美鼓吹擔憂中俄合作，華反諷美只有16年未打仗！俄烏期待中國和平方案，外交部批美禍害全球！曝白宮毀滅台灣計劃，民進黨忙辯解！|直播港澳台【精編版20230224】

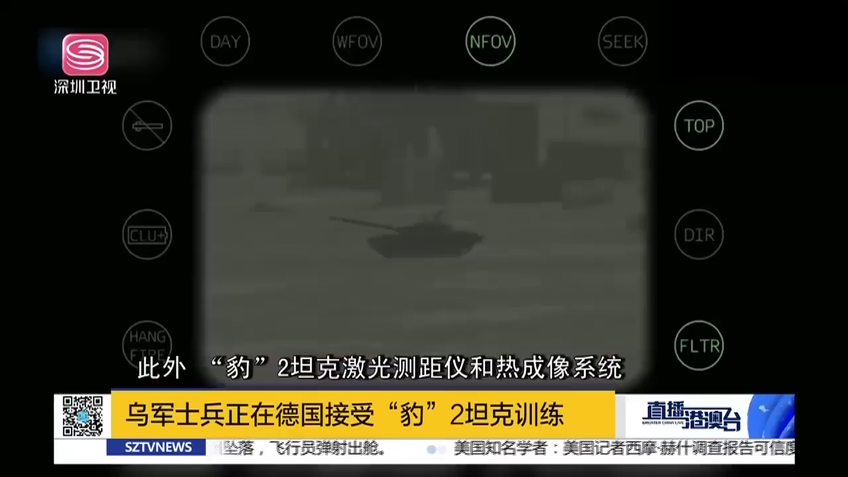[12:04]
外鲍尔坦克激光测距仪和热成像系统最大作用距离9900米误差只有10米